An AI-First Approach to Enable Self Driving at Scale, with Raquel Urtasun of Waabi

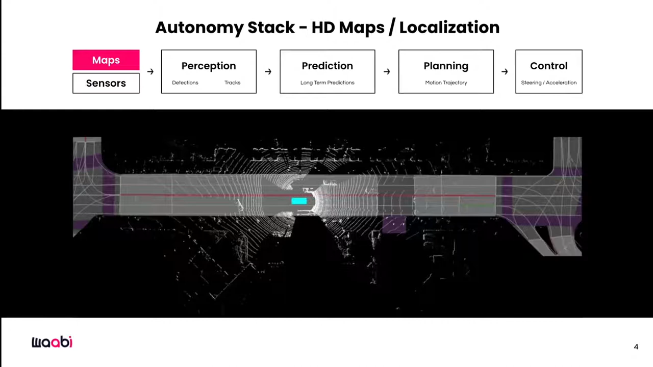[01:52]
This is showcased here by the fact that we can actually import these high-definition maps. Once we know where we are, the next step is to perceive the world around us.
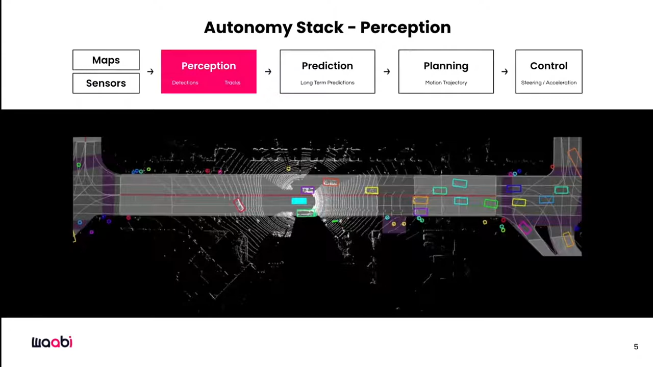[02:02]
In particular here, the vehicle is seeing the pedestrians as well as the vehicles around it.